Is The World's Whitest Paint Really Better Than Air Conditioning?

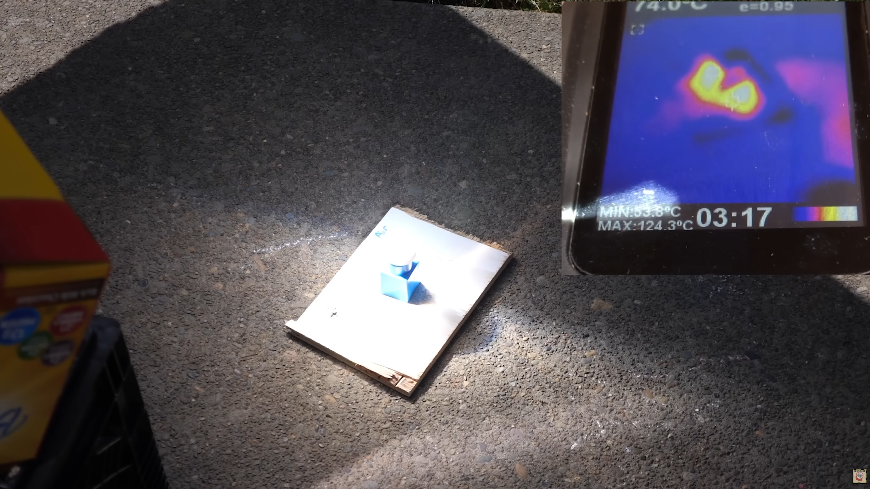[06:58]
On screen: max 124.3°C
So it looks like even though the surrounding area is getting upwards of 200 degrees celsius pretty quickly, there's no rise in temperature on the spectralon. The block's starting to melt, but not the spectralon.
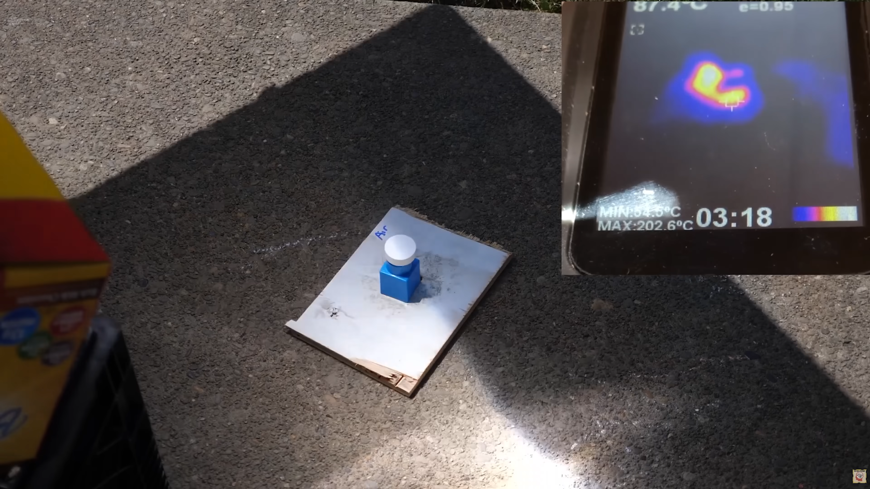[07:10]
On screen: max 202.6°C
The spectralon isn't hot at all, but the block below it is completely melted.